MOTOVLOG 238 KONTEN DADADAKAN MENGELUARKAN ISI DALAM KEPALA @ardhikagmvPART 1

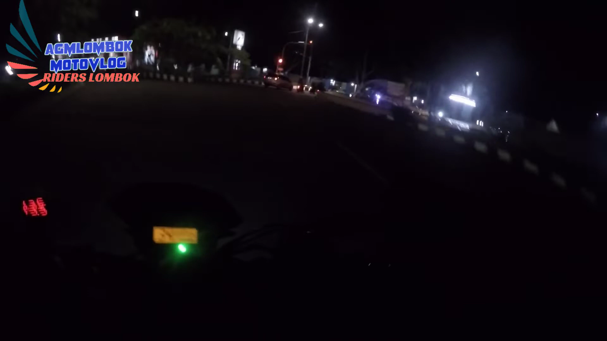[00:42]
Aduh banyak banget sih sebenarnya yang mau dibahas itu oke tunggu loh lampu merah lagi
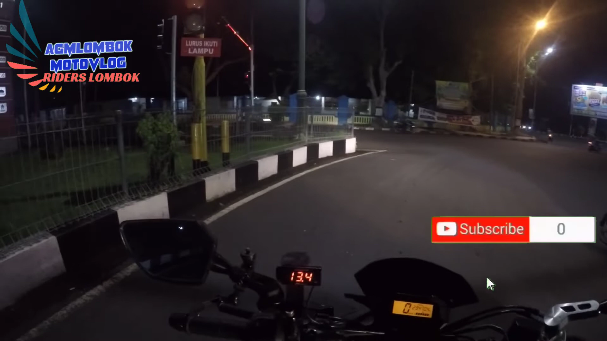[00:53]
banyak banget sebenarnya yang mau dibahas kalau nggak dikeluarin deh nah robos aja aku
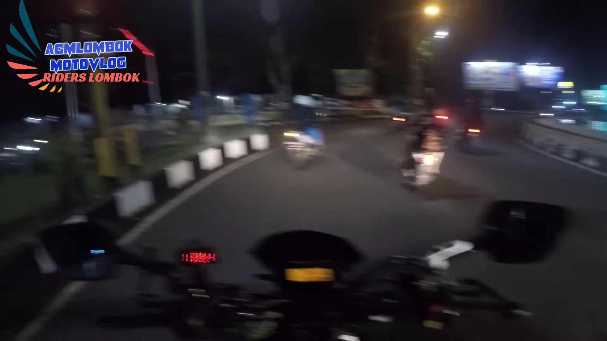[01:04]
ngediem aja bodo amat ngikutin lampu merah karena sudah ada tulisannya kalau ada tulisannya
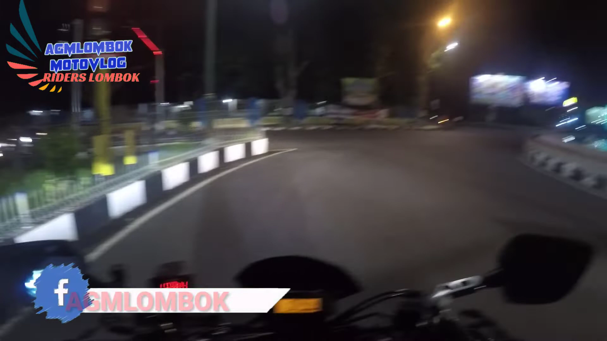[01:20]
itu pasti dia jalan ya kita jalan sih sebenarnya tapi dikarenakan ada tulisannya itu jadi kita harus mentaati peraturan lalu lintasnya gitu loh ya kan oke nah jadi hari ini tuh